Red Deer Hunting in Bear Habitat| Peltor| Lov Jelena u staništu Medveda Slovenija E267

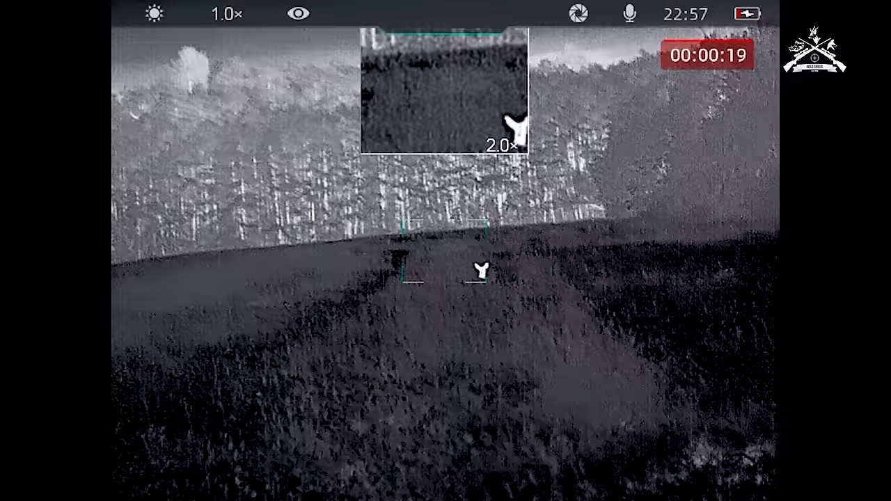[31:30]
Vidim telesno mi gleda koji je Jelena, ali još ovdje leži srna.